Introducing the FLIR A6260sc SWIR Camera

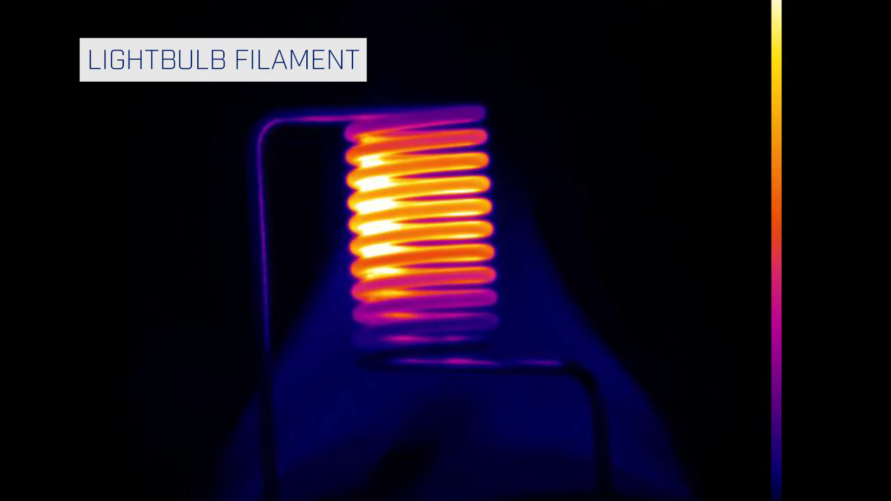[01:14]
and the A6260SC becomes a perfect tool for high-temperature thermal measurement in an oven, furnace, or environmental chambers.